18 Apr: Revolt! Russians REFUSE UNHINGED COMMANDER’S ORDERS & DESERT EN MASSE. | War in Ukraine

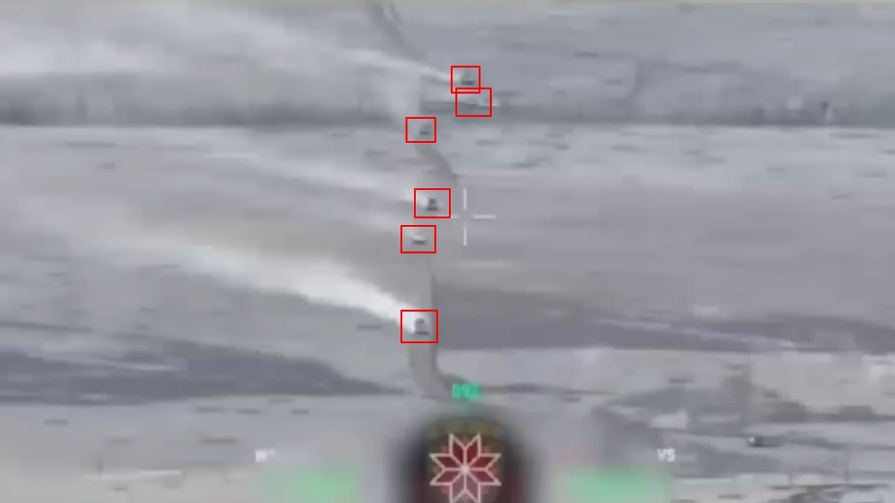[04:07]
The first wave consisted of six armored vehicles and numerous infantry.
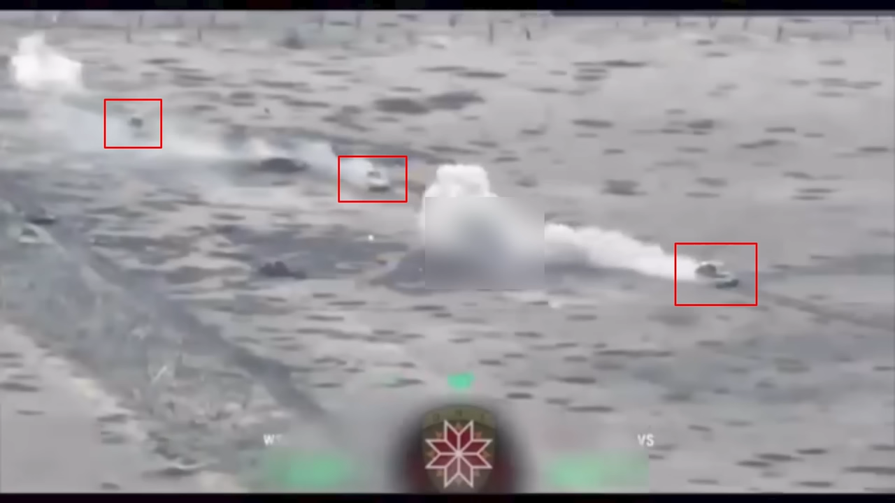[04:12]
The Russian armor first rushed through the fields and over the crossing as fast as possible in an attempt to avoid the Ukrainian artillery fire.
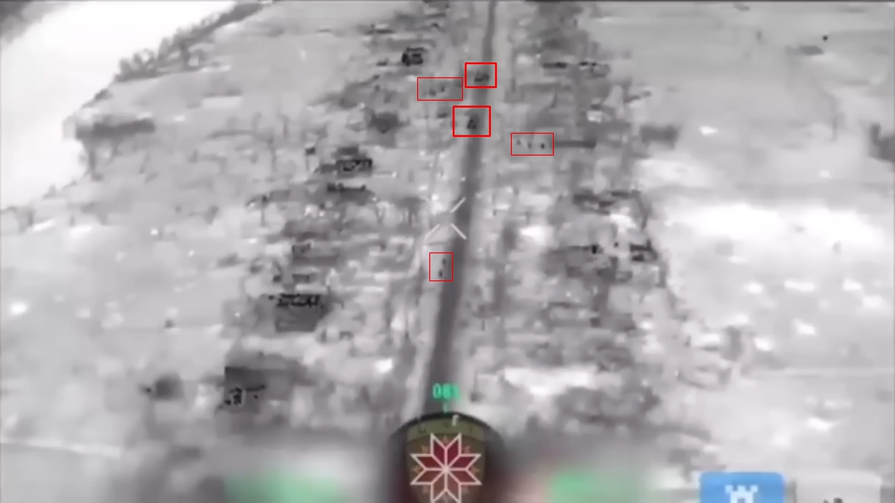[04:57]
Ukrainian drones also observed Russian transport and armored vehicles while they were dropping off more Russian infantry,
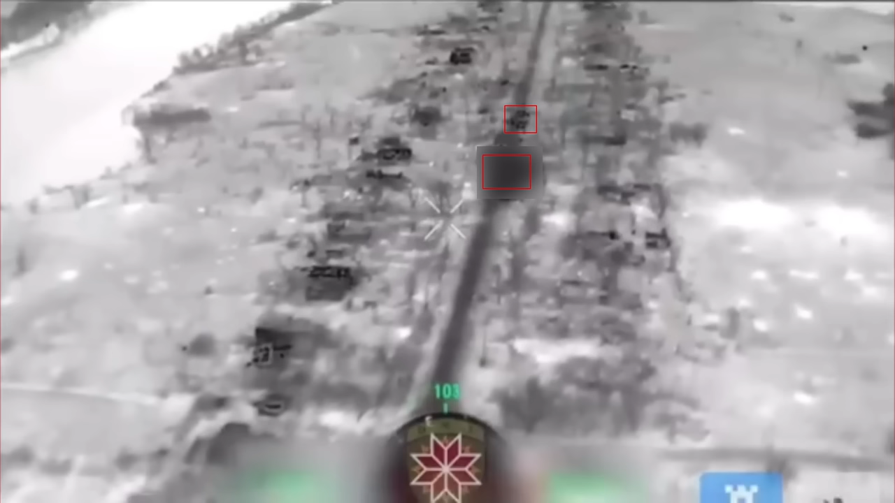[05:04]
which Ukrainians then promptly destroyed with artillery and drone-dropped grenades as well.
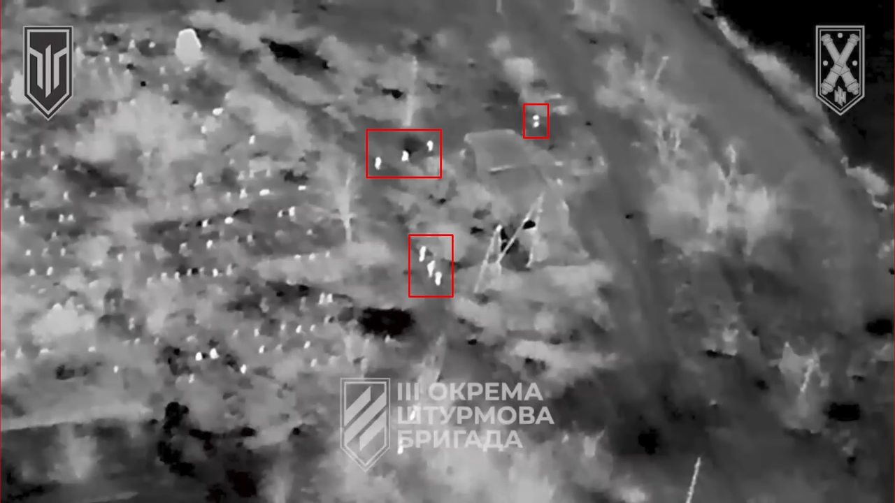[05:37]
The Ukrainian 3rd assault brigade hit a group of Russian infantry with cluster munitions,